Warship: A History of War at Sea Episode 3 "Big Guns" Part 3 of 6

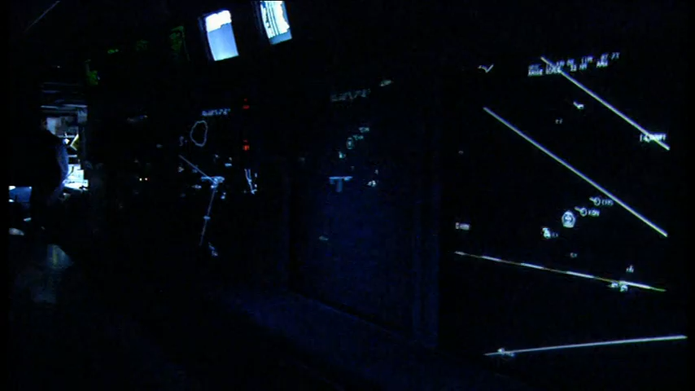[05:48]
Highlighter Alpha, this is vertical swords and track bearing, 178, 28 nautical miles, course 343, over.